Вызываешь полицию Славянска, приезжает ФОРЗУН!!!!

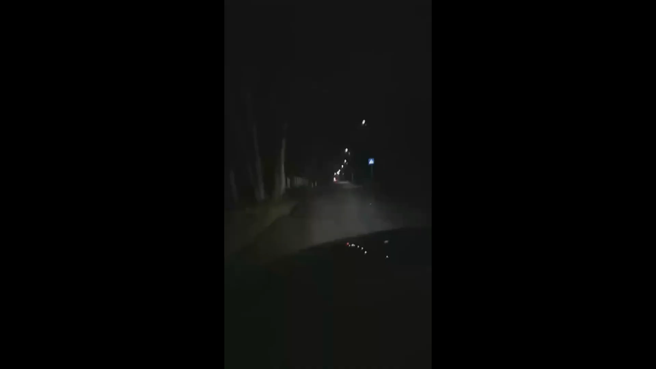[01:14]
Ребят, еду по улице Святогорская. Вроде бы ровная дорожка. Все не это. Опа! Это... Как так? Пацаны, чтобы вы понимали. Вот она, Святогорская. Понятно, машин нет. Вот она, у нас яма.